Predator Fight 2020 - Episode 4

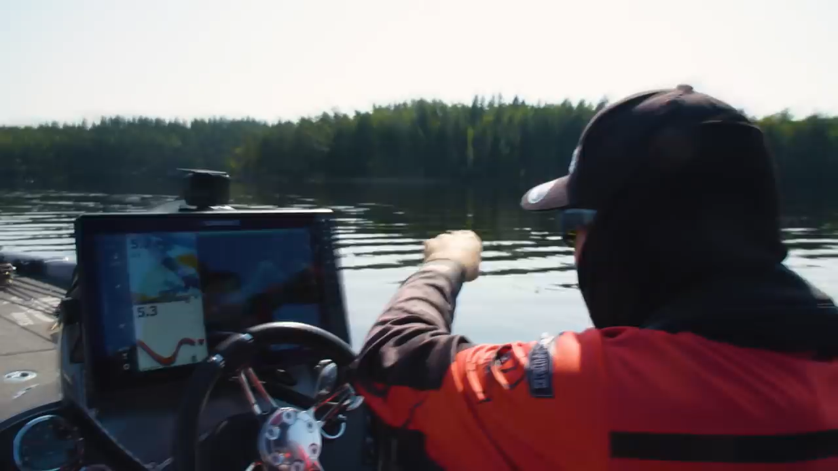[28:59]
För bakom där de ligger, där de låg när vi kom, där gick det ut så jättemycket hårdbotten och sten. Ni ska se här, de ligger på klack, du vet, de har fått dem på klacken ut till 10 meter typ. Ja. Det är liksom här den kommer.